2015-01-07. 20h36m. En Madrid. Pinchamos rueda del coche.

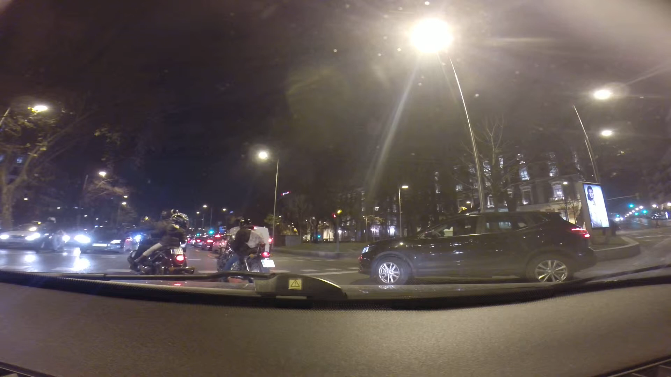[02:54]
Mira que no daron cuenta adentro. Pues ponte, vete por la derecha. Que te la vas a cargar así. Ya.